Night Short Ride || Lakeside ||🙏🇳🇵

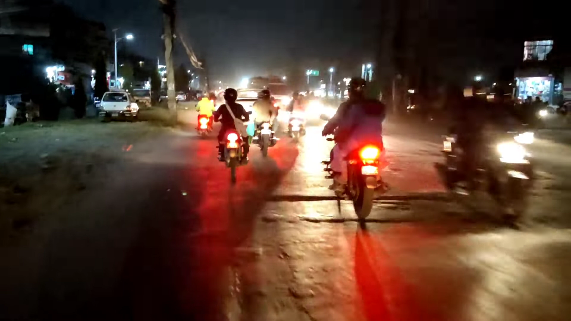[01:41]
काठमाडौँको उस्तो हिसाबले त यहाँ त कम हो नि धेरै बजाऊ बजाऊ हरन बजाऊ जोर जोर से बजाऊ
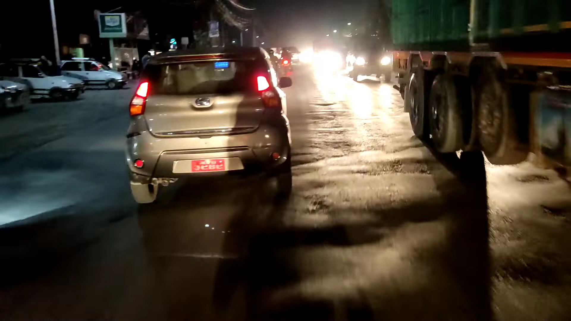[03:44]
तर कुनै ठाउँमा त यहाँ यो ट्राफिकहरूलाई पनि साह्रै छ हो यहाँ ड्युटी गर्न यो काठमाडौँको ट्राफिकहरूलाई झाउ कि
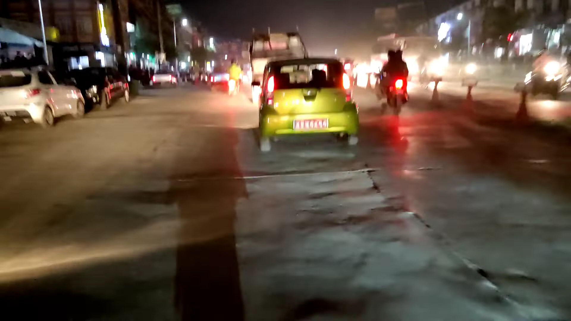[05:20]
पृथ्वी चौकनालाई हजुर पृथ्वी चौकनालाई हजुर
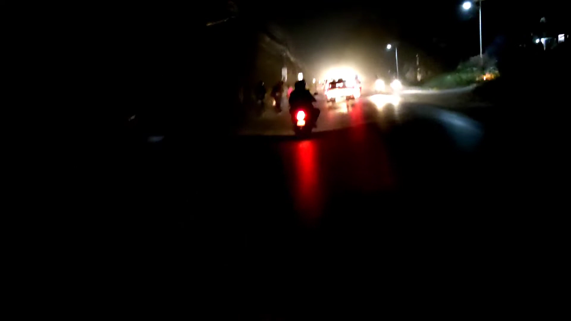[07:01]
त्यो त उतै हो के भन्छ चौथेतिर उद्योगिक क्षेत्र फटेर किन उजालो छैन भनेको आफ्नो त बाइकको बत्ती नै बाले रहेछ त
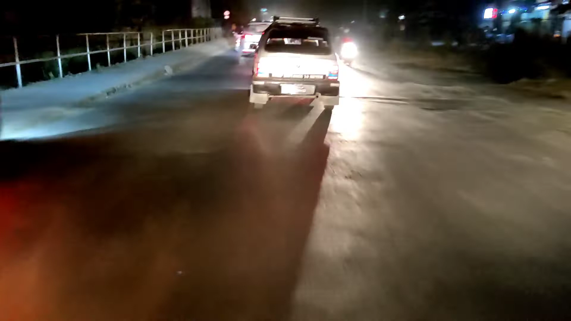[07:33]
क्या कमेडी हो क्या अहिलेसम्म त अर्को लाइटले हिँडिरहेको रहेछ म त यसो हेरेको त भुइँमा त आफ्नो बत्ती बोलेको देखेन त हे मजाक गरे हो एयरपोर्ट बन्द भयो झन् जाने भनेको त एयरपोर्ट बन्द भएछ त दाइ
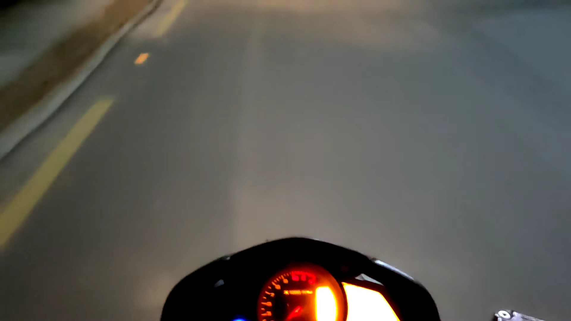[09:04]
अब हामी राष्ट्रिय ब्याङ्क चौक आयौँ
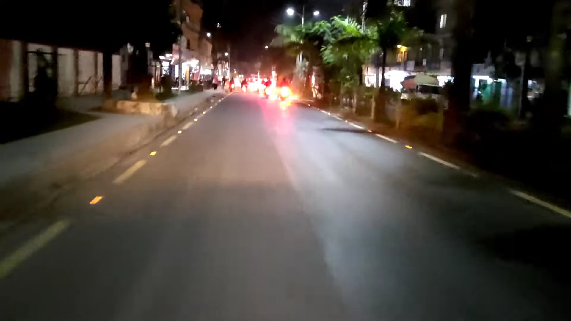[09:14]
यो चाहिँ राष्ट्रिय ब्याङ्क चौक बुढो यता त हेर्दैन नि फेरि ठोक्यो भने गल्ती बाइक चलाउनेकै हो होइन र दाइ त्यो बुढो मान्छे
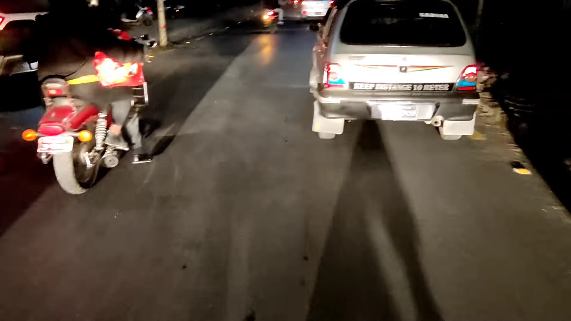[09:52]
यहाँ त जिल्ला कार्यालय सबै आएछ है नाइट त बन्ने हो त्यहाँ जिल्ला कार्यालय अनि यता अदालत